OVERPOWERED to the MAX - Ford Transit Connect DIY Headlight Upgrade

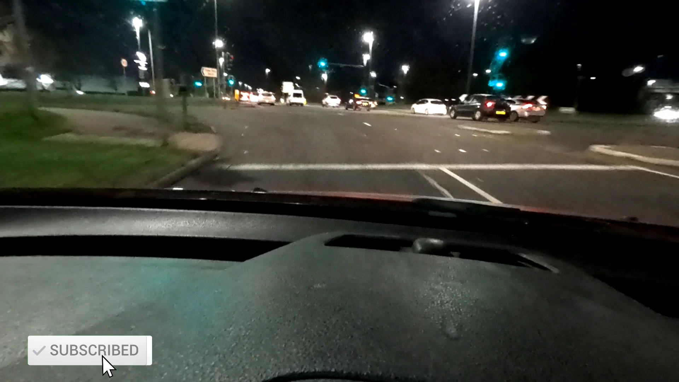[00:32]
now that wasn't even dark you couldn't even tell my headlights are on
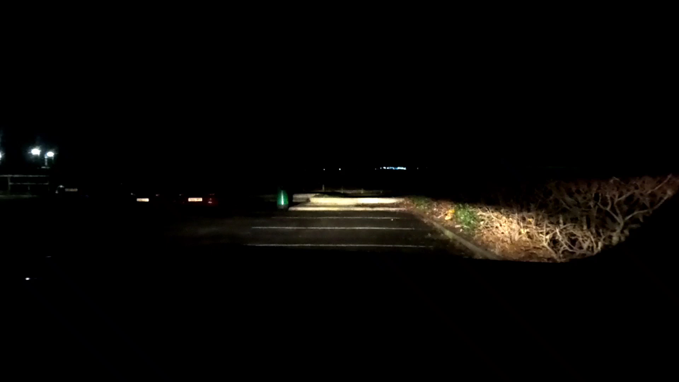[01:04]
so there we go now I think like the cameras even brightening up because it looks actually better than it probably is there so we've got daytime running lights side lights
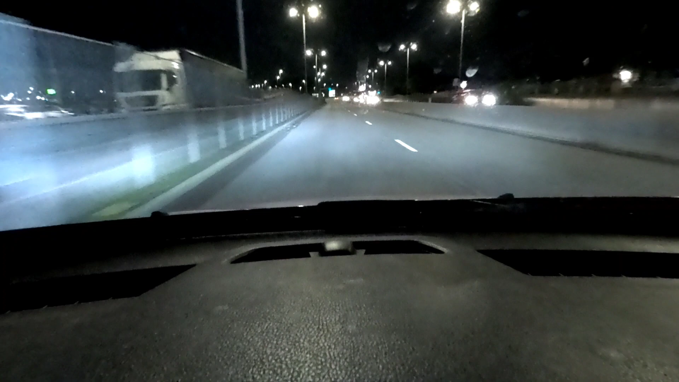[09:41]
right so there's some bad boy racers parked in the spot i was in if you can see in the background there so i can't get in the spot